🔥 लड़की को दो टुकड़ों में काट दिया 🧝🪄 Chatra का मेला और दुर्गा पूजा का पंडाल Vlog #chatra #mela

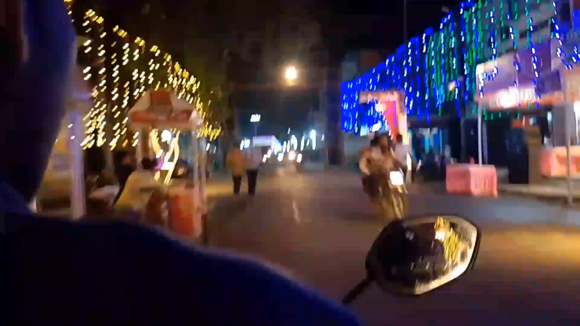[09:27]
अभी हम आगे बढ़ रहे हैं गाईज
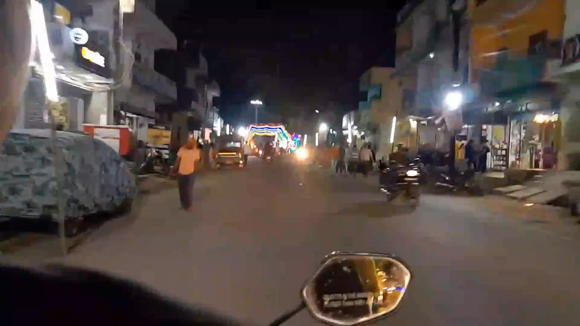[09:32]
तो यहां पहुंच गया है हम जत्राही बाग चौक पर और
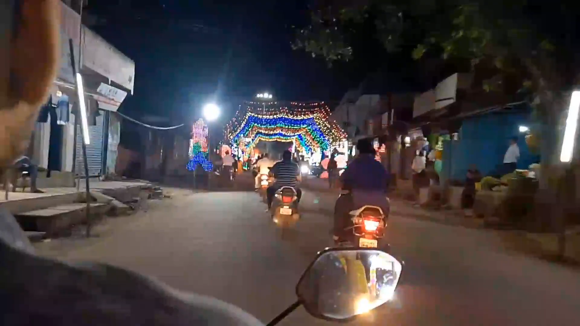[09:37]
यहां का देखिए लाइटनिंग किस तरीके से लगाया गया है और